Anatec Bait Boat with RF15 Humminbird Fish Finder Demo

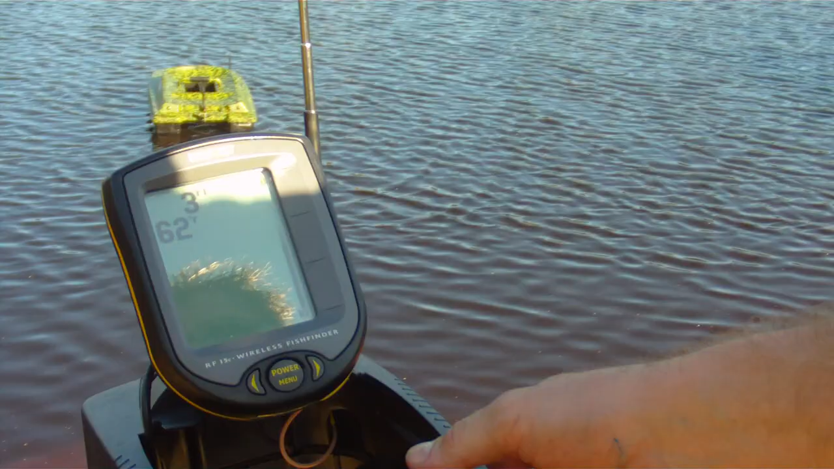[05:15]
As you can see, there's got many features on this. You can go through to all the certain settings, etc.
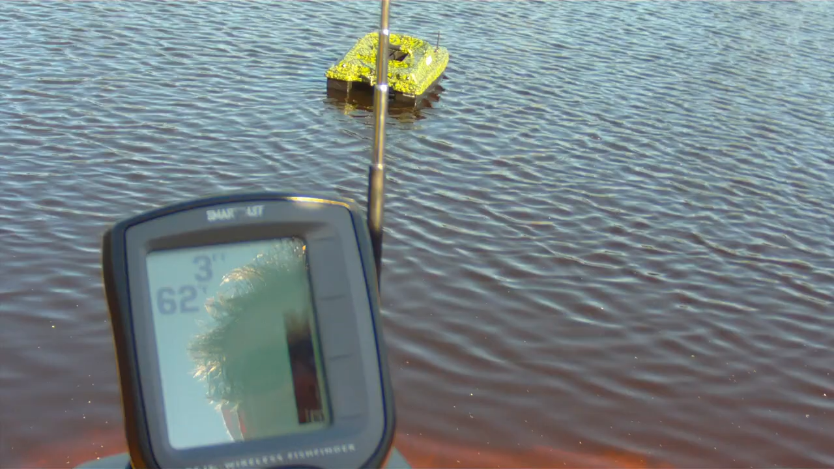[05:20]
But this is on the best structure idea at the moment. It's showing there it's a very silty bottom as it's quite a fluffy line. If that was a direct hard line, that means it's real hard clay or hard gravel at the bottom.
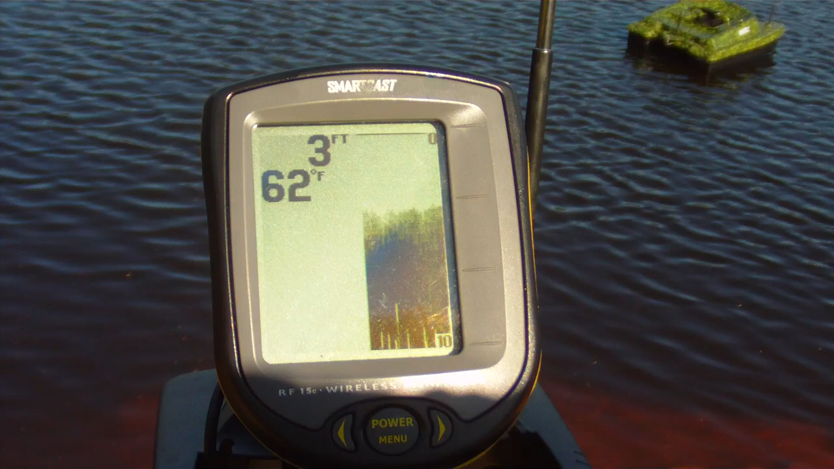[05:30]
On screen: depth 3 ft, water 62°F
It's showing it's three foot. That can be changed towards metres as well. And it's 62 Fahrenheit in temperature. Now that we've had extended aerials put onto the handsets,
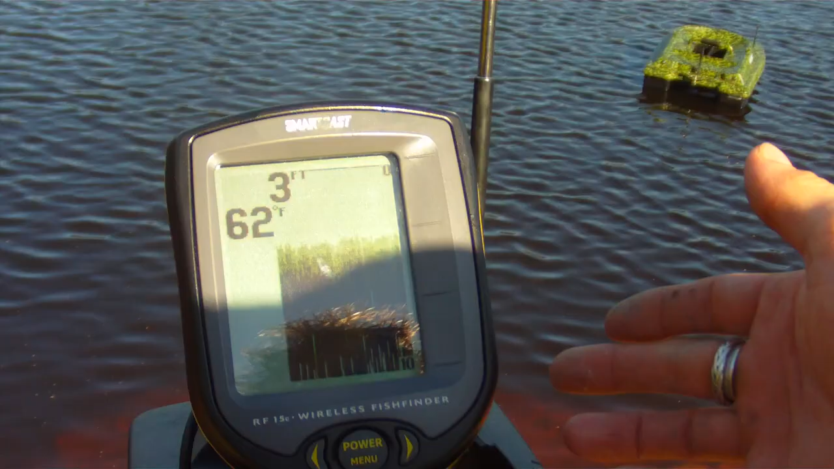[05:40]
it'll either be like so on the back there, or another aerial coming out the back of the screen. And because the boat's been modified to the fish finder on there, you're talking comfortable, 100 metre range. People have even said 140 metres.
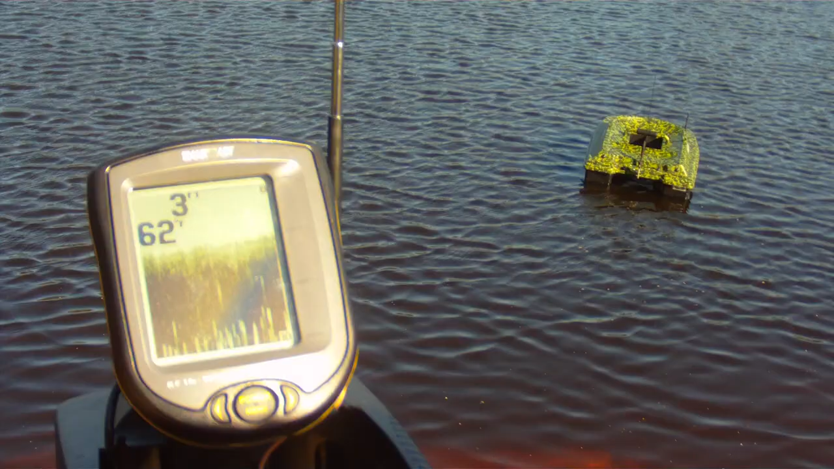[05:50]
But to be honest, over 140 metres, you couldn't even see the bait boat anyway. Now we'll take it out. As you can see from the handset.
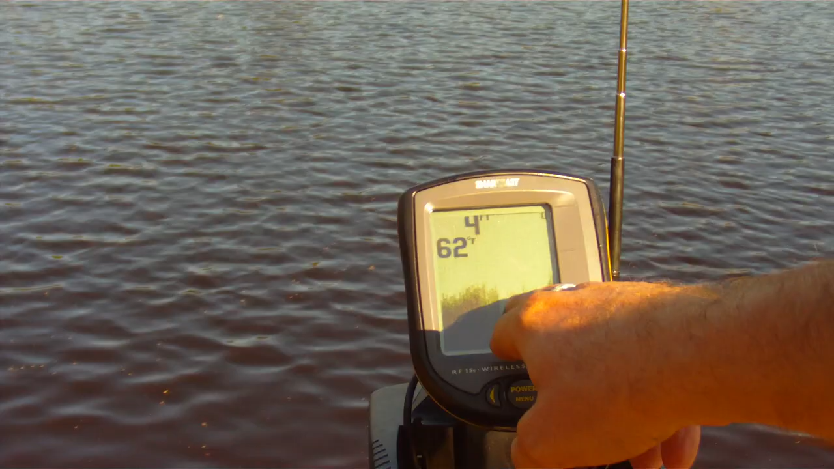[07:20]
A small bit of a gullet to come across. And we're just going across, across the lake. It's coming up slightly shallower here now as you can see. And it's just in climbing.
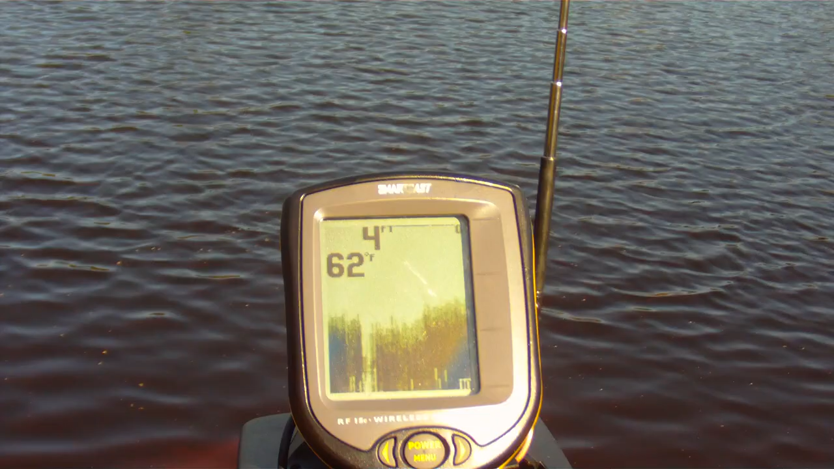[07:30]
On screen: water 62°F
Now this is an old pit and we know there's no fish in here, so there won't be any fish popping up on the screen. But if you do fish the lakes, the larger fish do actually pop up. And they show you how far they are actually from the bottom of the lake as well.